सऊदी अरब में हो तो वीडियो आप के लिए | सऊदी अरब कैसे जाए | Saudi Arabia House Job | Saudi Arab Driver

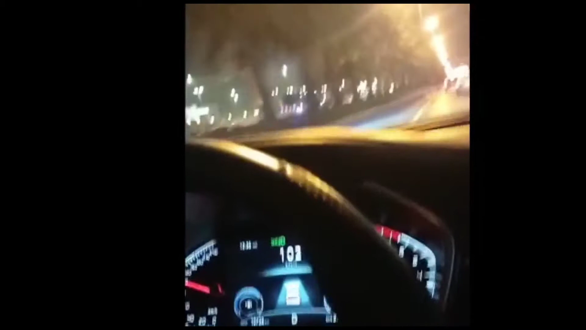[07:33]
रही है इसलेटर दे रहा हूं देखिए अभी जैसे इस ट्रोफिक कम रहा हो इसी इसी में मेरा मीटर कम हो रहा स्पीड कम हो रहा देख हैं 75 72 � गई से हो गया अभी 60-65 आगे देख रहे
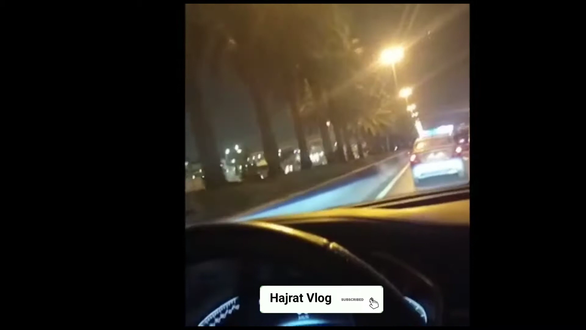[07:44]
हैं मेरा सामने देखे रोड पर कितने ट्रॉफिक है उसी साब से हम आप लोगों को वीडियो दोनों सूट करके देख लाया हूं वीडियो अच्छी लगे तो लाइक करिए सब्सक्राइब करिए हमारा चैनल एमडी हजरत
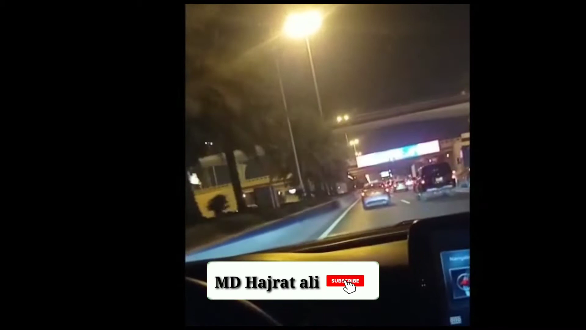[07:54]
अली हजरत ब्लॉग भी है दो दो हैं आप जिससे भी सच करके आप देख सकते हैं
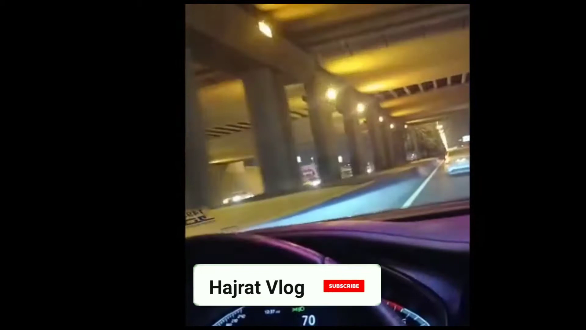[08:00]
और प्रिलिज आप लोग वीडियो फूल देखे वीडियो भगा करना देखे वीडियो अच्छी लगे तो लाइक करिए कमेंड
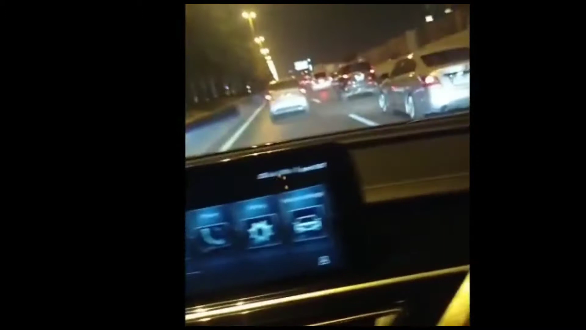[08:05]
करिए देख रोड पर कैसा न जा रहा है देखिए में रोड है रियाद सिटी का में रोड दाइरी
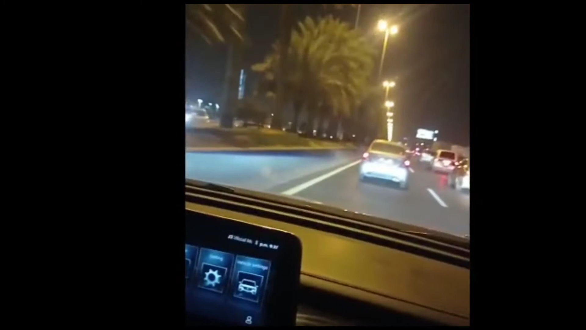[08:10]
इस रोड पर करके कहीं भी जा सकते हैं आप रियाद के अंदर कहीं भी जा सकते हैं
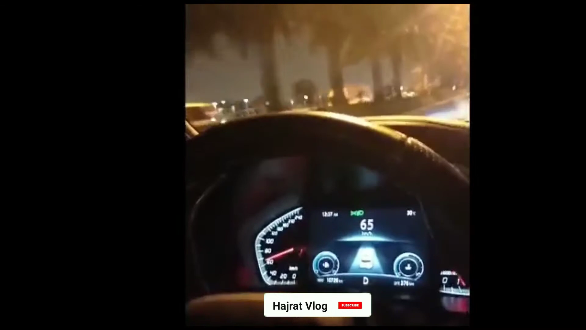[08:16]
तो देखिए अभी स्पीट कम है 60 65 80 70 80 ऐसे चलना पर रहा है कि मुट आगे ट्राफिक है तो यह आईसे भी आप 120 के स्पीट है इस पर अरा
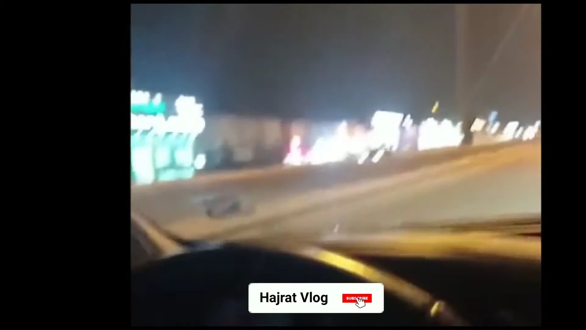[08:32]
हम थोड़ा थोड़ा कहीं भी एक जगा दिख लाएंगे ऐसे यहां पर इस पीट तो नबे के दिया है 95 पर जाएंगे तो मुखलफा सकता है नबे जा सकते हैं तो यह में रोड रात कर टाइम पर हैं रात के टाइम पर गारी जा रहा था तो सोचा कि आप
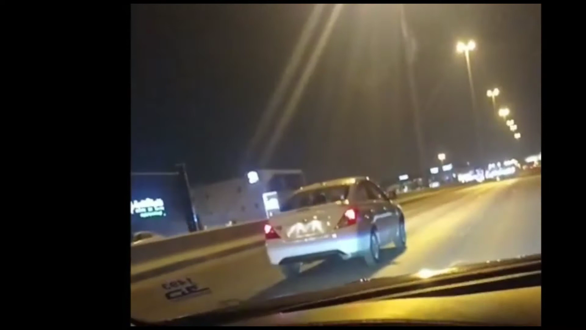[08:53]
लोगों को जब ज
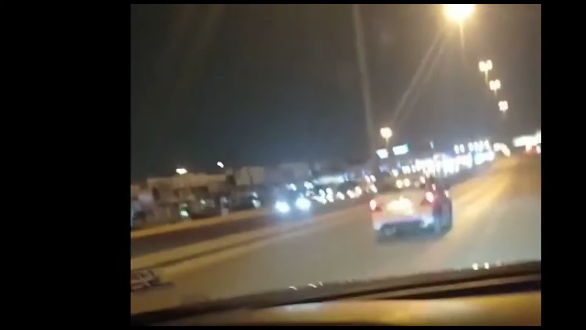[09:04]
करता हूं तो उसमें में आप लोगों को दिख लाद नहीं आओं लिंक में दे दूँगा यहां कितना स्पीट चल रहा हूं मैं बोला था ने कि आप लोगों को स्पीट देख
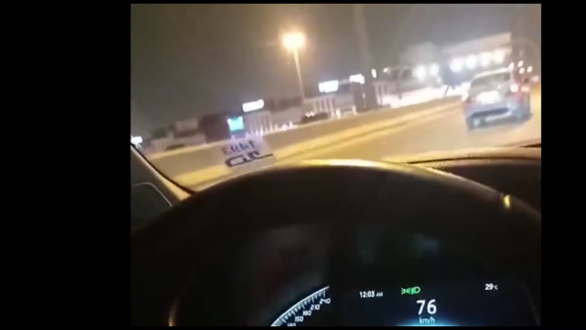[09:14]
लाऊंगा तो लोकल रोड है इस पे असी तक जा सकते हैं नबे तक लाश्ट नबे के उपर